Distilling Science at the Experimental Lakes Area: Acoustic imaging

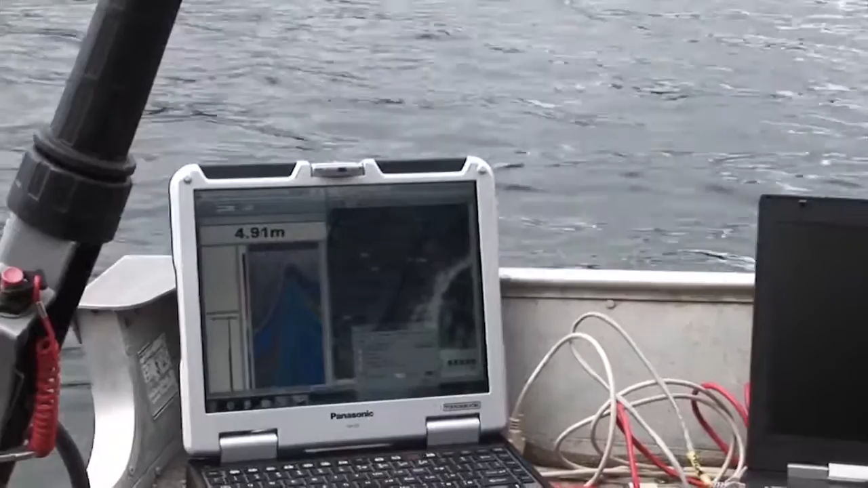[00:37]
Advancements in technology-based monitoring, such as hydroacoustic imaging, provide a fascinating picture of what takes place beneath the surface of lakes at the ELA.
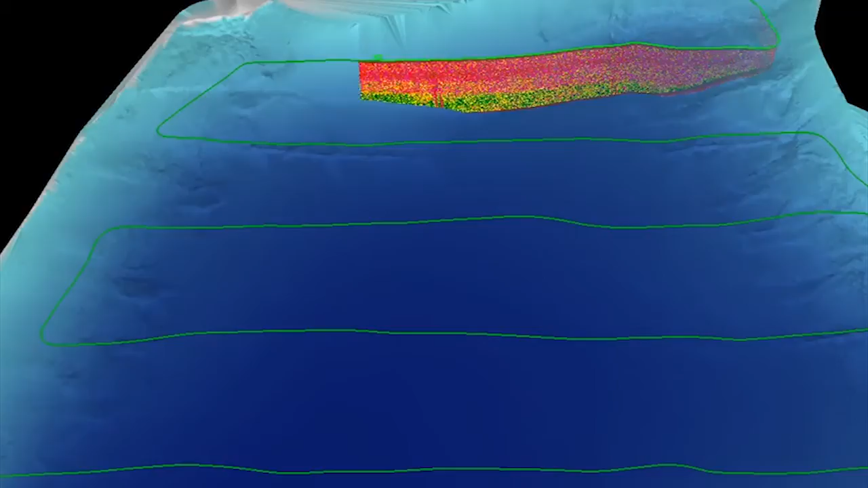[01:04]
It's essentially using sound, or pulses of sound, to send out essentially a beam of sound to ensonify targets within the water.
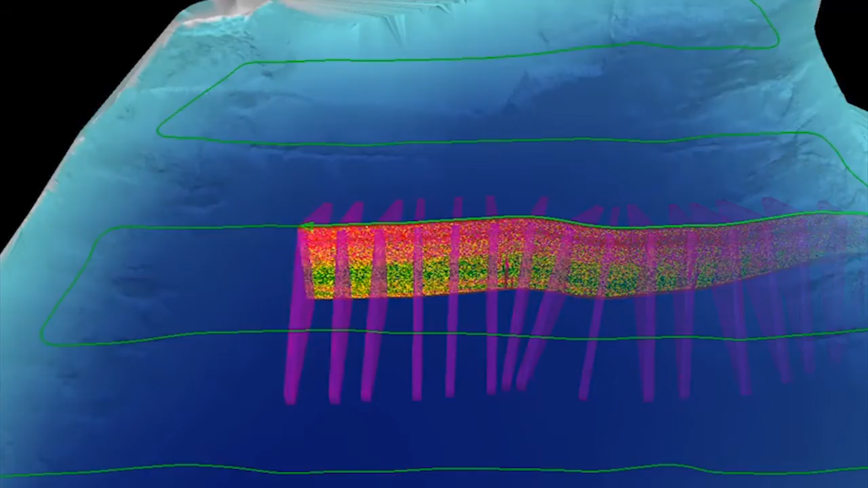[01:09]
So the bottom and fish and zooplankton all create echoes.
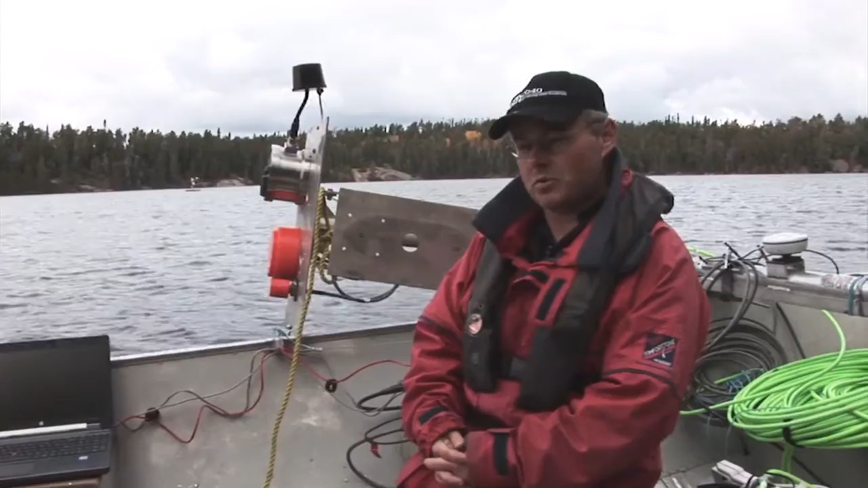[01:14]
And we can look at those echoes as they come back to the boat and come back to these computers,
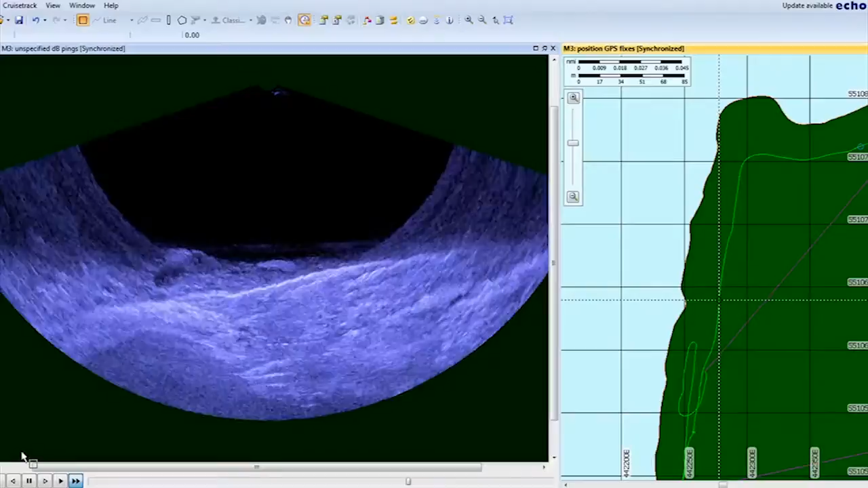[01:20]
and that gives us some idea of numbers of fish, fish size, plankton distributions,
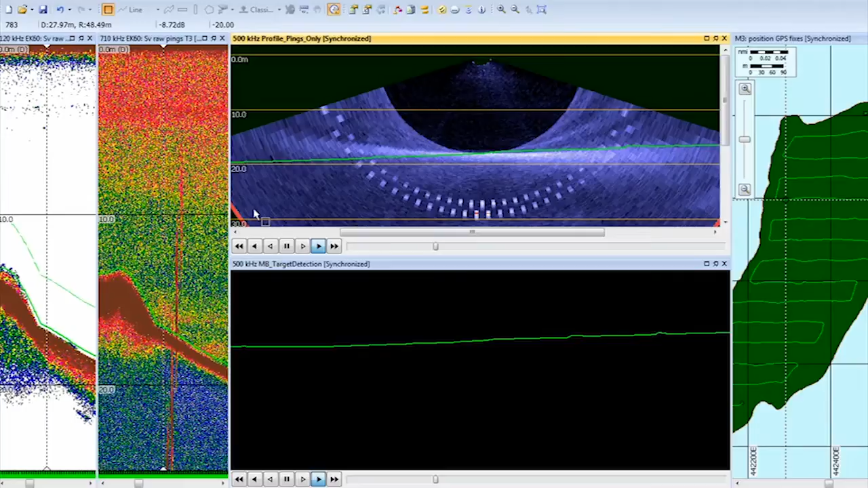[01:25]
and plankton abundance. And we can look across multiple trophic levels to get a better understanding of how trophic systems all fit together in these small lakes.